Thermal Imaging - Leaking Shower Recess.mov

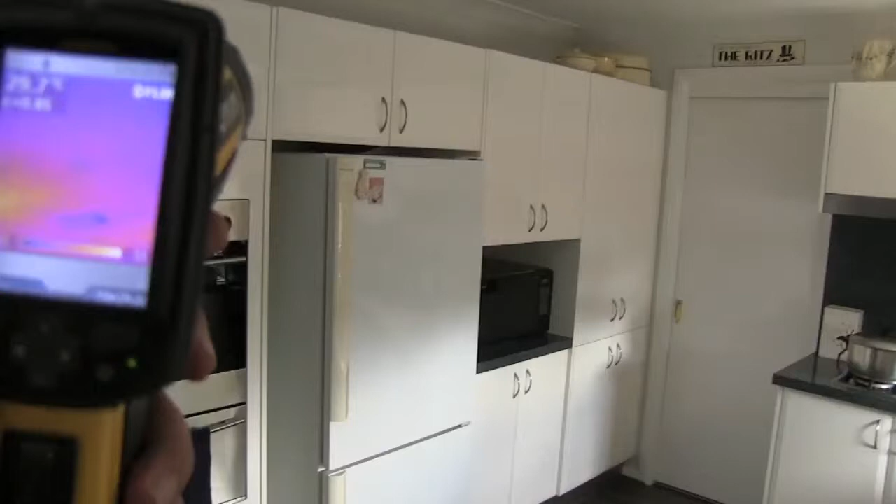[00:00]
So looking at the ceiling of the kitchen,
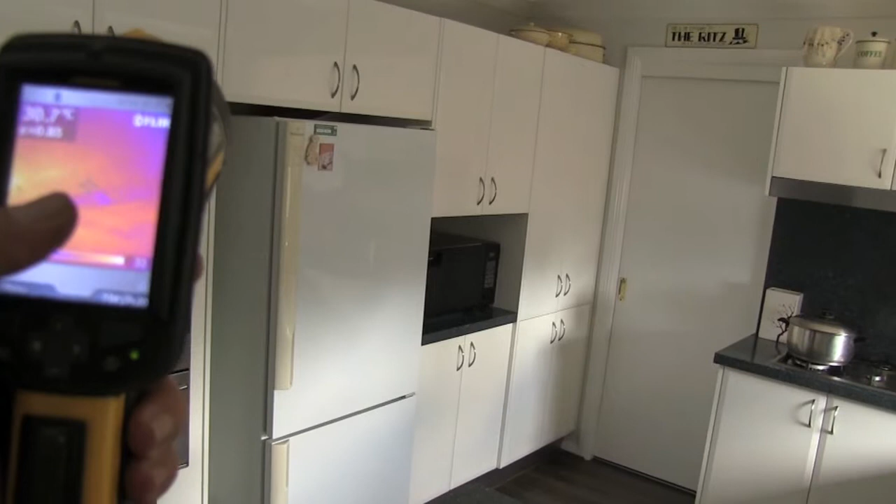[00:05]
we do get a bit of a thermal inconsistency in this kitchen area, just above the fridge area.
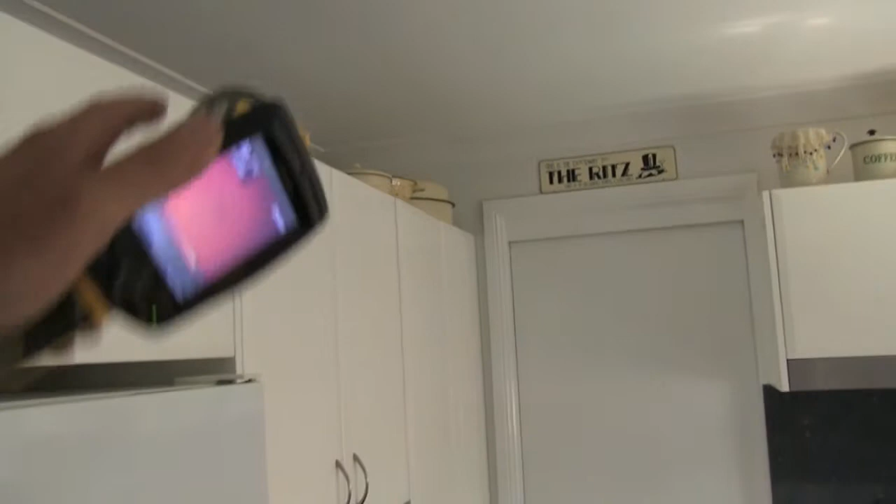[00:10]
Whether we've got a leak from above, that's the only explanation that we've got for that sort of thermal inconsistency in that area.
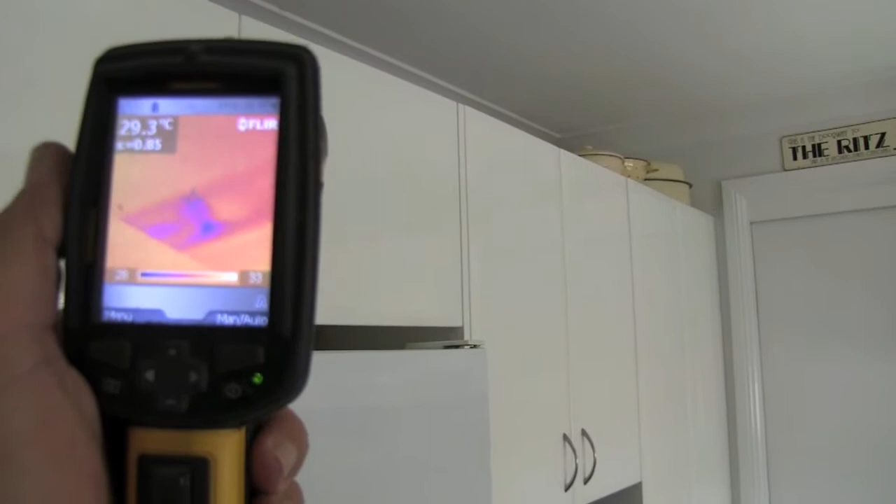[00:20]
On screen: spot 29.3°C
And quite possibly there is a bathroom above that has a leaking shower recess or the like, and we're yet to test that.
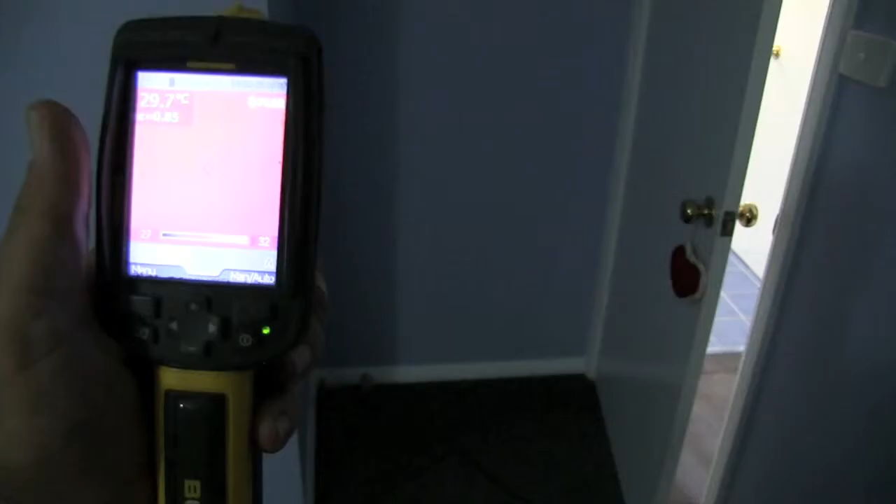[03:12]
On screen: spot 29.7°C
So just looking thermally at the rear of that shower recess,
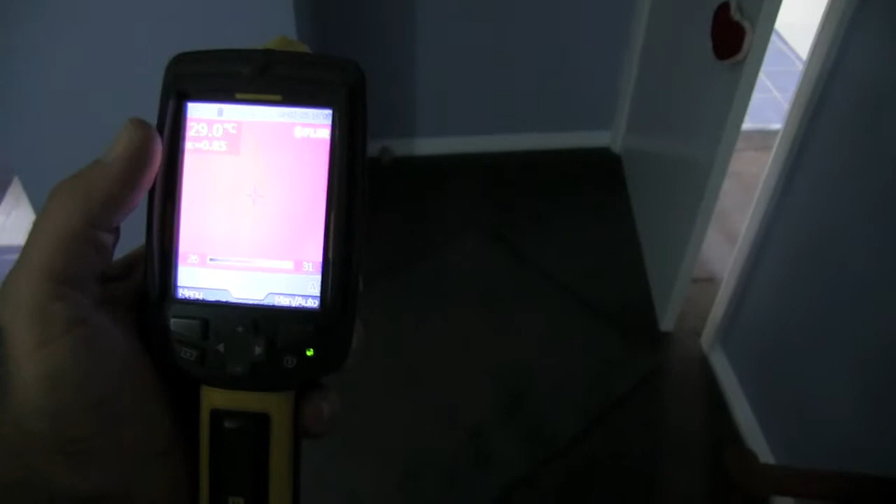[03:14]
On screen: spot 29.0°C
we can see those thermal inconsistencies where that moisture penetrates around those tap spindles at that mid-height or about a metre off the flooring.